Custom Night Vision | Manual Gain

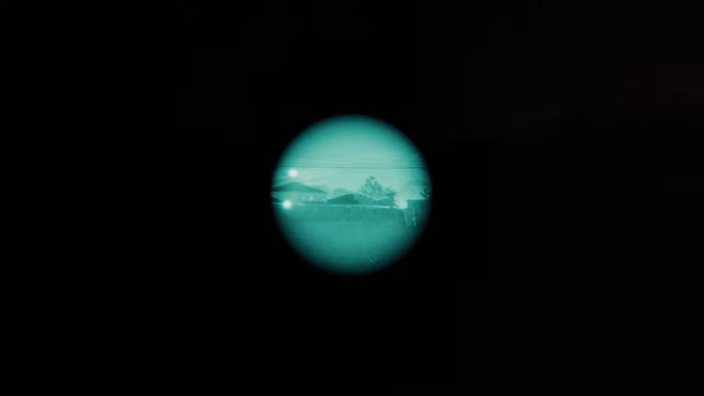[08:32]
suburban area but well-lit we're a little bit away from all the street lights and parking lot lights etc there's still a solid ambient glow
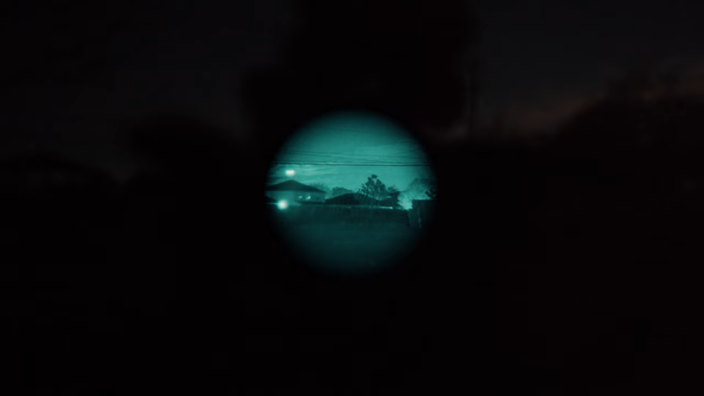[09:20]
and what what we're seeing is some fence some house over there to the left the roof of the house some of the field of view of the camera is obscured by the tripod that is holding this night vision device in place so don't pay any attention to that so now we're back up to max gain got a good image because it's not super bright here but we lost all that peripheral the
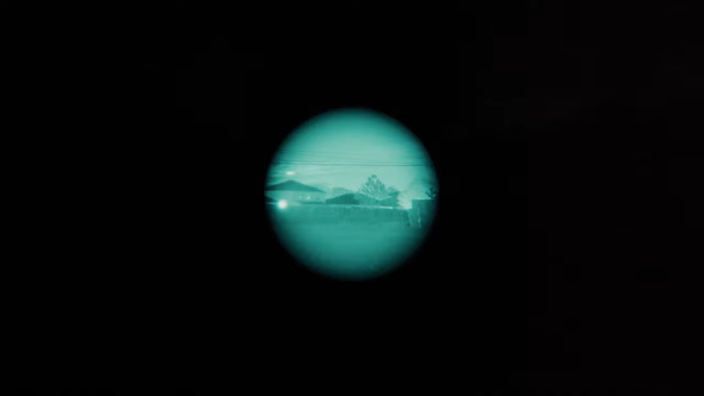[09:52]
image to the left and the right of the actual intensifier tube i'm going to turn it back down again demonstrate how that that opens up our field of view significantly so essentially i have night vision capability in the center of my vision but i also have my normal vision in this lighting condition